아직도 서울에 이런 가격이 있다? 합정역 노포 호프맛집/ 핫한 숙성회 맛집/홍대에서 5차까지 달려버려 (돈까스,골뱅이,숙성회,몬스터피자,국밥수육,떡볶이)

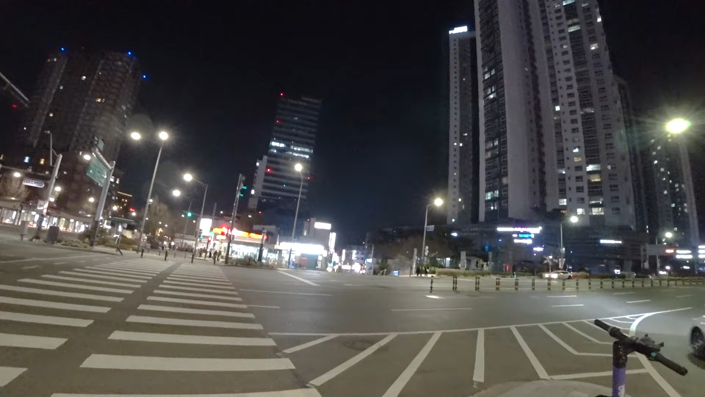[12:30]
합정역이야, 오빠, 여기. 다시 합정역으로 돌아왔고요. 여기가 또 합정역 뒷골목인데 여기가 또 노포가 많아요. 근데 간단하게 먹고 들어가려고 일단 들어가 볼 건데 아우 좀 다 무서워 보인다.